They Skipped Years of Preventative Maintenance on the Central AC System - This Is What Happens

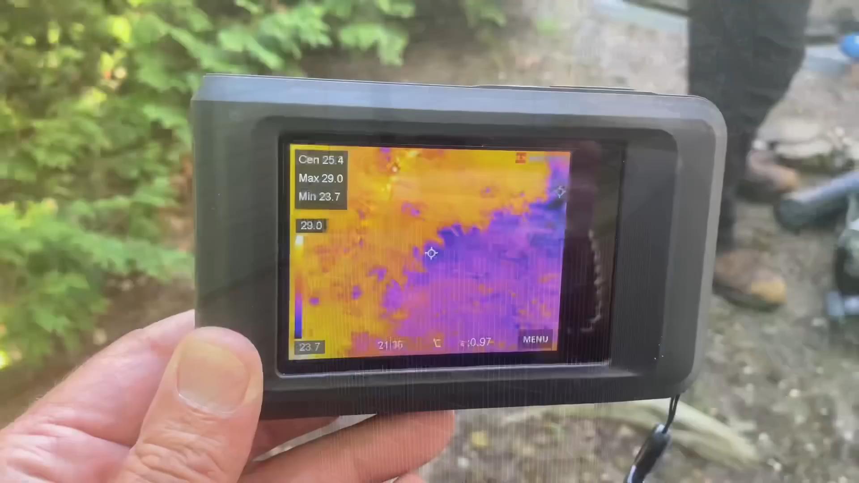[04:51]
This is the HIK Micro. This is the pocket thermal imaging camera. You can see Peter there.
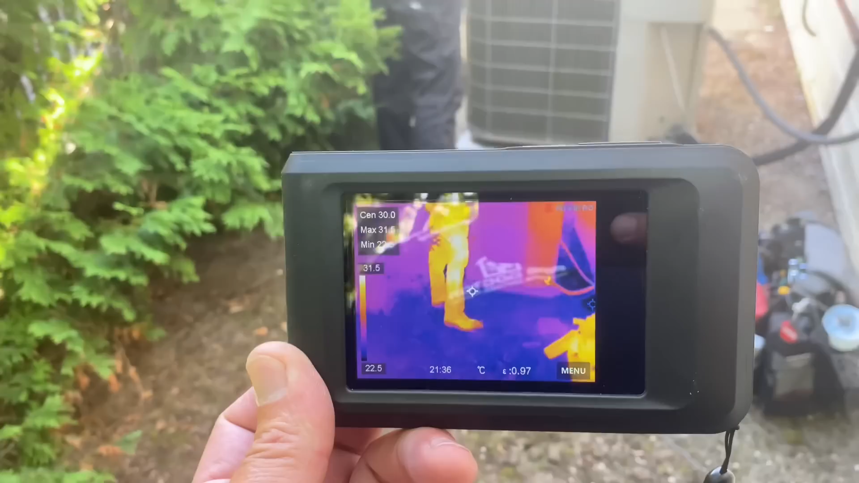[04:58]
On screen: max 31.5°C, scale top 31.5°C, scale bottom 22.5°C
Let's take a look at the condensing unit. I'm trying to avoid glare.
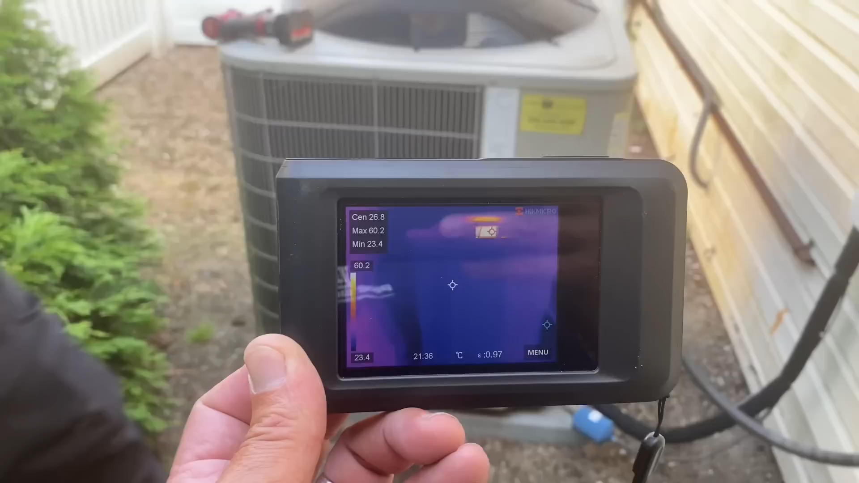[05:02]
On screen: spot 26.8°C, max 60.2°C, min 23.4°C, scale top 60.2°C, scale bottom 23.4°C
But take a look at that condenser fan motor. Look how hot that condenser fan motor is.
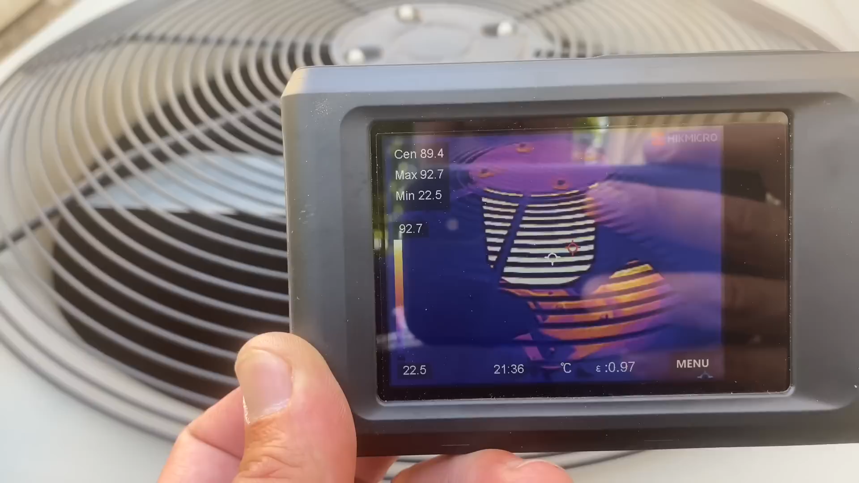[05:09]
On screen: spot 89.4°C, max 92.7°C, min 22.5°C, scale top 92.7°C, scale bottom 22.5°C
See? We have... Looks like a max temperature of 92 degrees Celsius. That's hot.
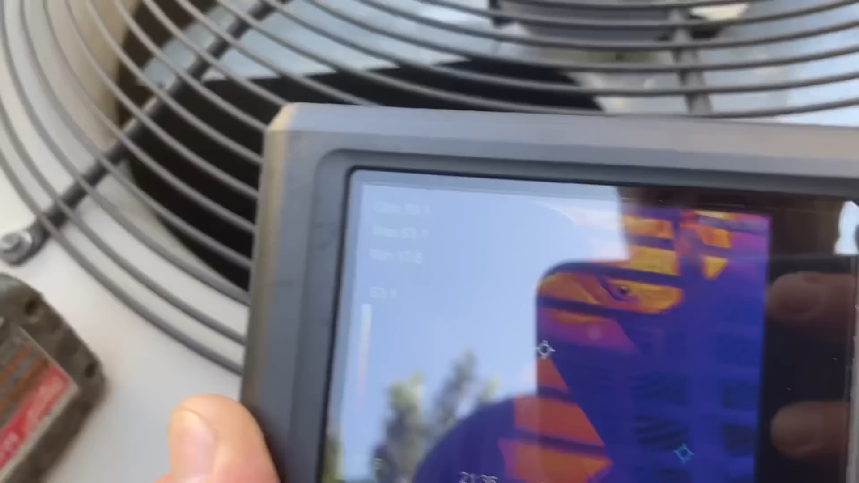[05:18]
And down there, there's our compressor. Take a look at that. See that?
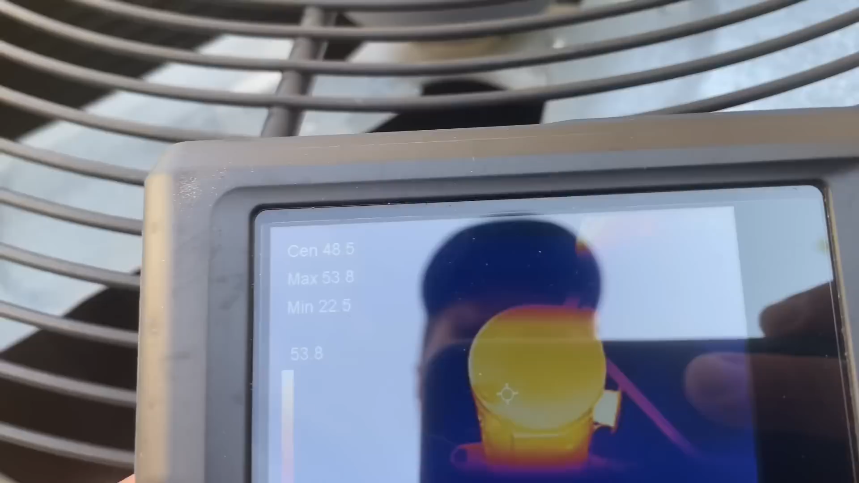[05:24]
There's our compressor. So, we're definitely, definitely out on thermal overload. We're going to use the cool presser.
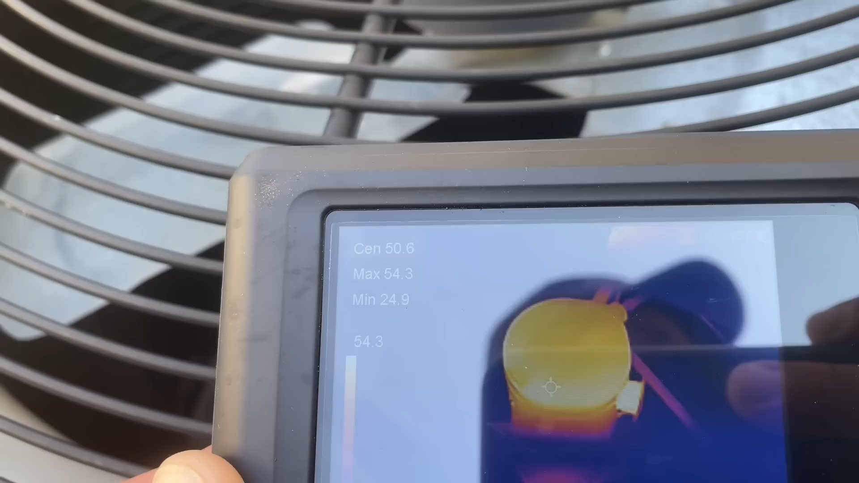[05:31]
We're going to have to get the hose. We're going to have to cool things down once we diagnose possibly, possibly a defective dual capacitor.
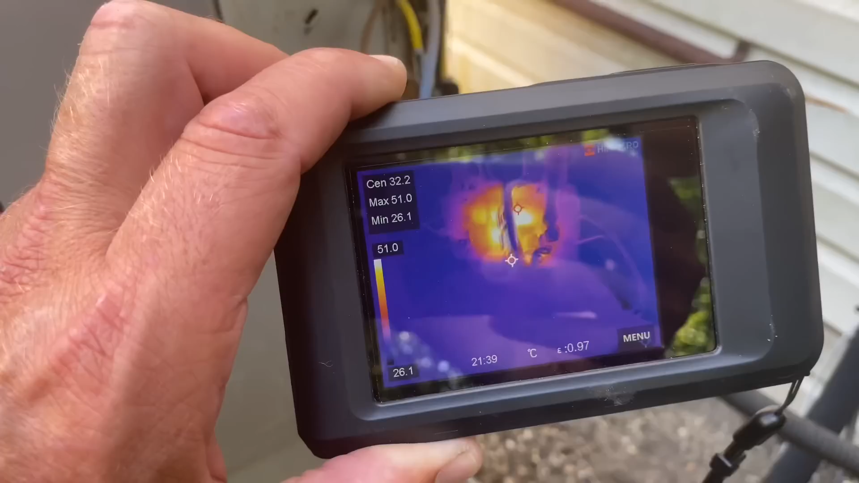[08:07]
On screen: max 51.0°C, min 26.1°C, scale top 51.0°C, scale bottom 26.1°C
Look how red. See that color? Mm-hmm. Wow. Okay. Any temperature to the, see, look at this thing.
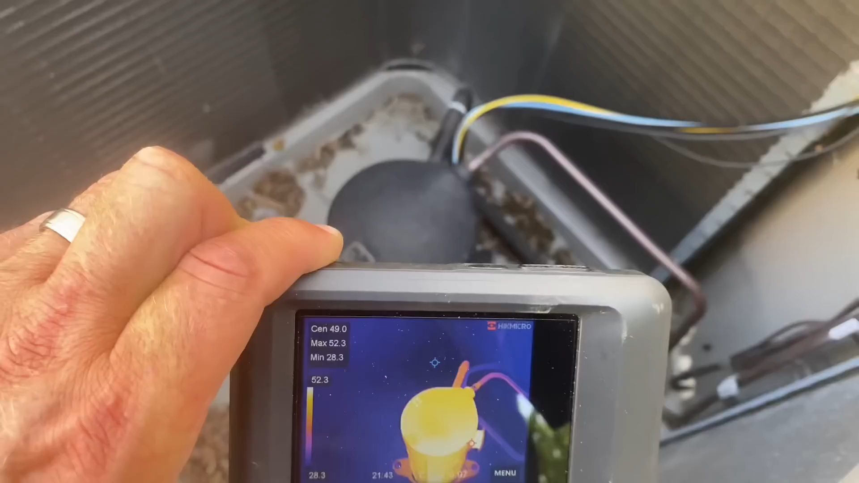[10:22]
She's hot. It's a cool little guy by HIK Micro. Thanks for sending this to me so I can share it with the community and possibly we'll have a giveaway with this.